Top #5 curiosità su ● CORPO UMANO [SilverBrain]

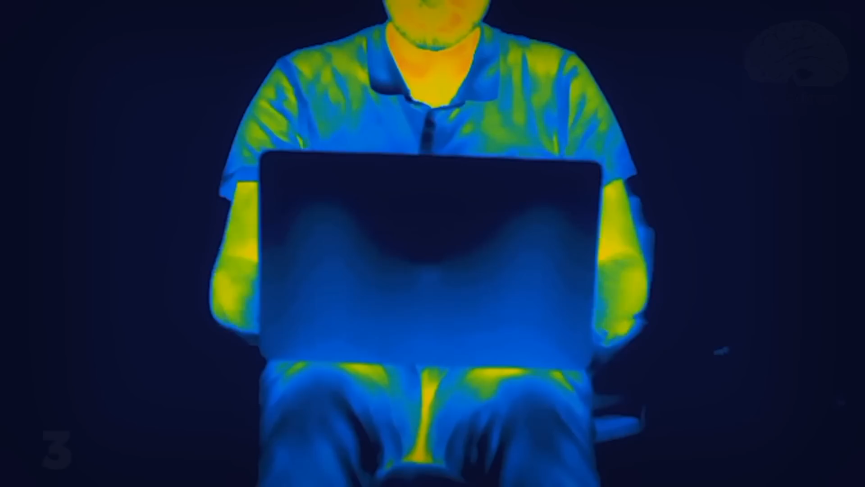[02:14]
La gestione del calore nel nostro organismo è molto particolare,